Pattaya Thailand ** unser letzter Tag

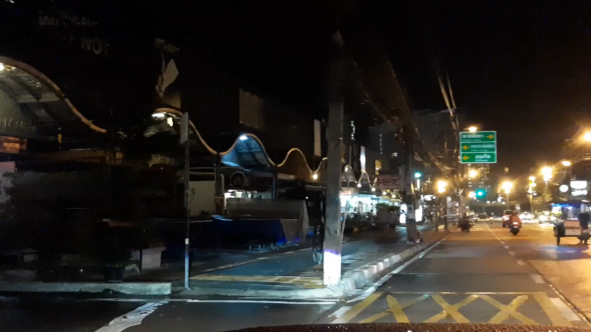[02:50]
ist ja auch tot der Ralf, hier auf der Ecke ist Pitbull.
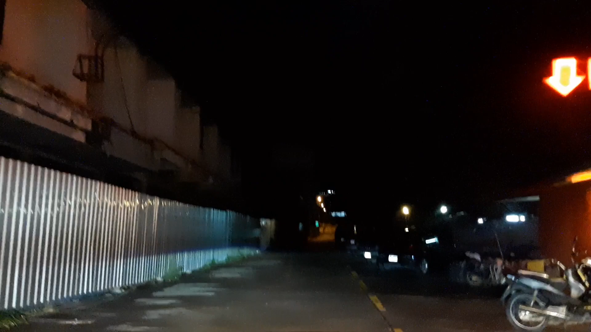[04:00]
Das war's schon mit der Sauterein 30. Ja, hier links ist ja alles weg. Der Torhierschgarten, alle weg. Der Torti ist ja auf den Naglerrot weiter runter.
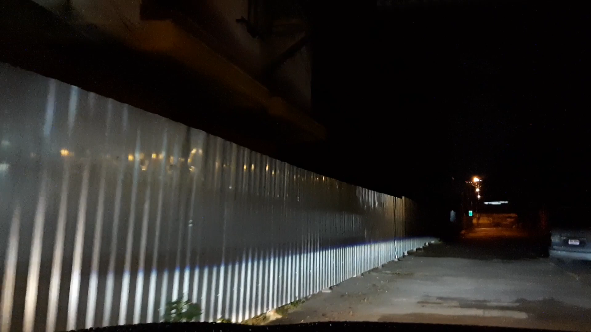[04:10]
Ja, das wird jetzt wohl so demnächst voll alles weggerissen.
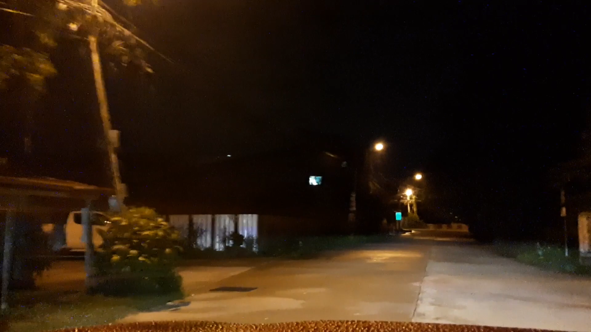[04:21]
Ja und hier auf der Ecke war ja das Lovely Home. Das Hotel mit den 3-Stunden-Zimmern zu leasen.
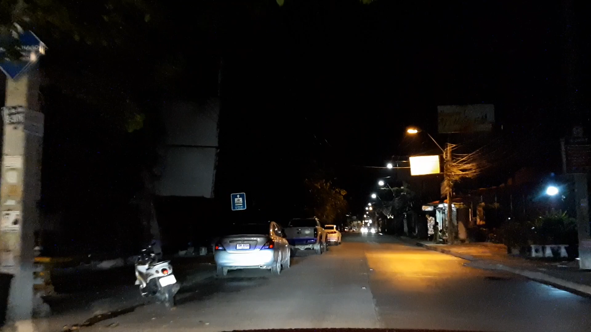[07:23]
Jürgen, du bist wahrscheinlich in Deutschland, wenn du das siehst, komm du fehlst da. Wenn du da sitzen würdest, dann wäre die Theke wieder voll. Ja, und hier geht es jetzt weiter runter zum Wongermat-Strand. Das große Centara Hotel.
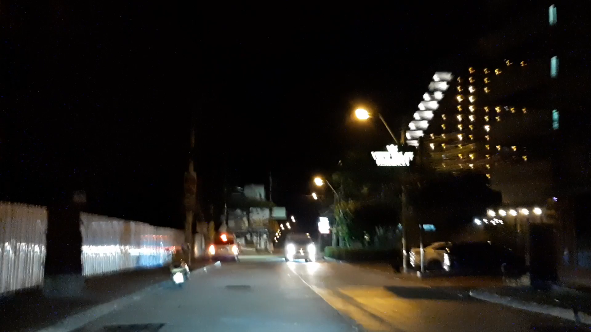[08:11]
Also hier das große Ding. Das ist das Centara Hotel von der Central Group. Ja, und weiter geradeaus der Weg endet am Strand.
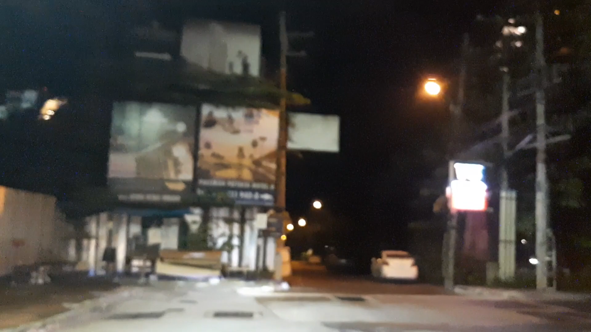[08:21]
Ja, sonst liefen hier die Russen rum ohne Ende. Ja, aber die Russen werden wiederkommen.
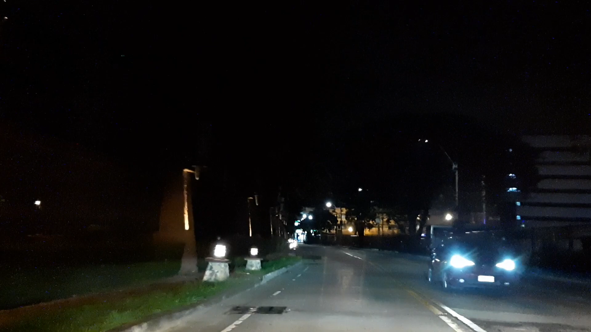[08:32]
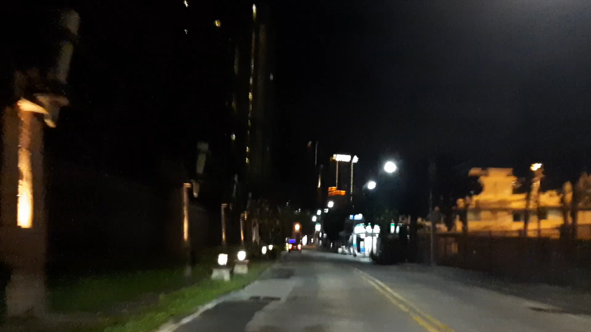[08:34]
Ja, die haben immer offen gehabt. Ja, viele Hochhäuser hier am Wongermat.
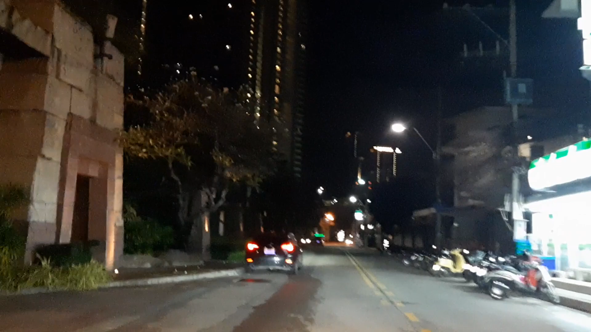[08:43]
Eigentumswohnung, also Kondominiums, direkt am Meer. Ja, also einige.
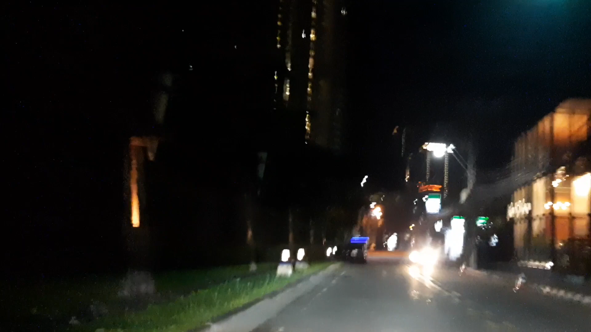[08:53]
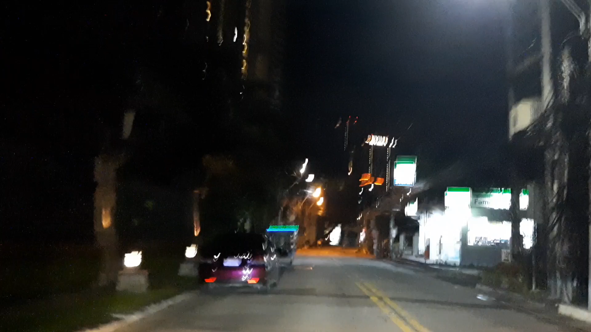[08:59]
Alle warten wahrscheinlich auf den Ansturm. Hier ist auch ein Kondominium mit zwei riesen Türmen.
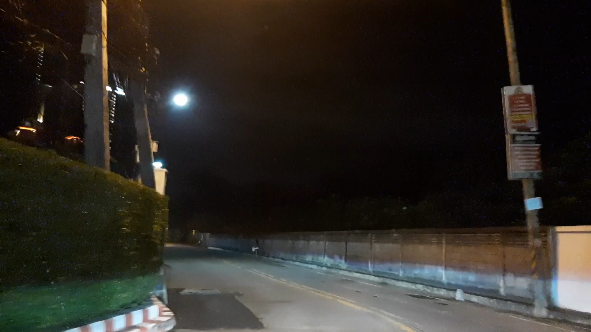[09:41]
Ja, gerade vor Riviera. Das ist ein Riesen-Auchbau, das bestimmt 30 Stockwerke.
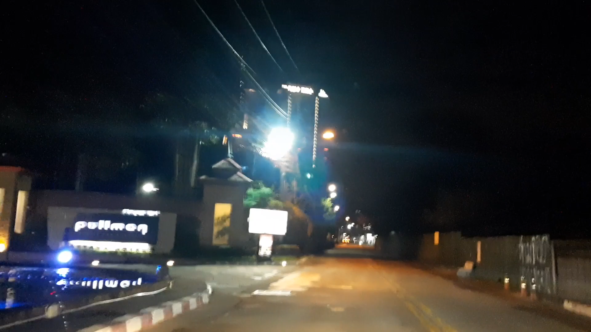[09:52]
Ja, Eigentumswohnung. Pulmann Hotel, direkt am Meer mit eigenem Strand.
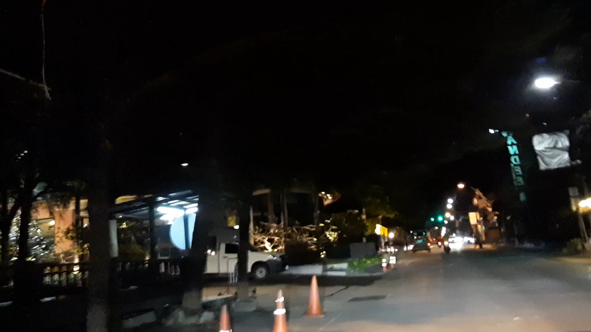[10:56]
Ja, alles waren alles russische, auch paar russische Kneipen.
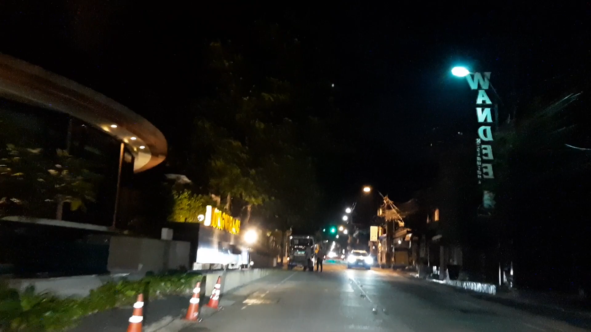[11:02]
Hier gibt es sogar, links rein in der Zone 16, gibt es sogar eine russische Kirche.
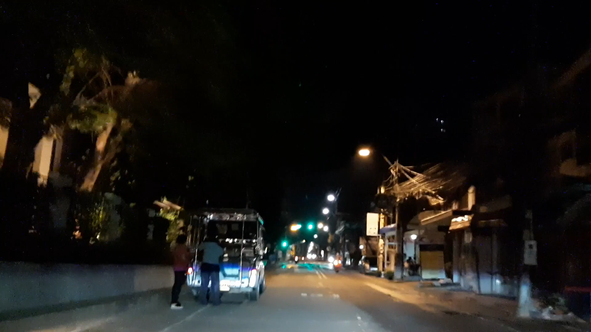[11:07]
Da muss man sich vorstellen, im Pater haben sie eine russische Kirche aufgemacht. Russische Reisebüros gibt es hier, russische Immobilienbüros. Ja, und hier ist die Blindenschule, also Blindenheim, hier sind also viele Blinde.
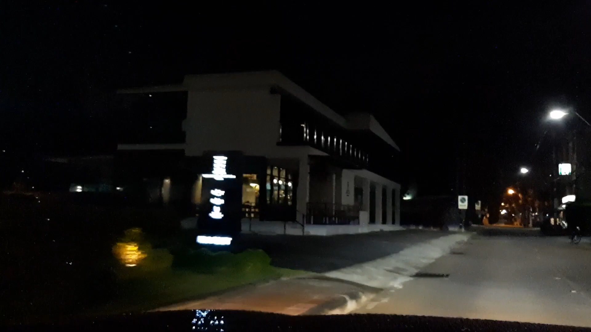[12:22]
Ja, und wo jetzt dieses kleine Hotel ist, da hatte ich vor zehn, elf Jahren einen Biergarten hier in der Zone 16.
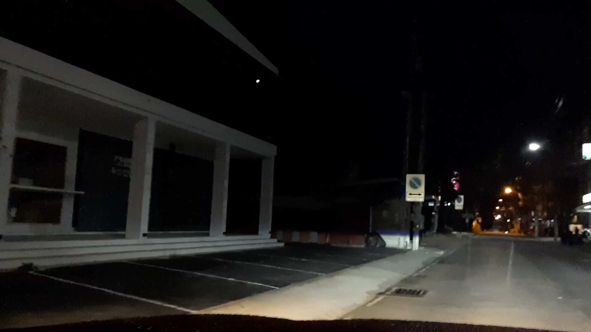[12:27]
Nicht allzu groß, so für 80 Personen.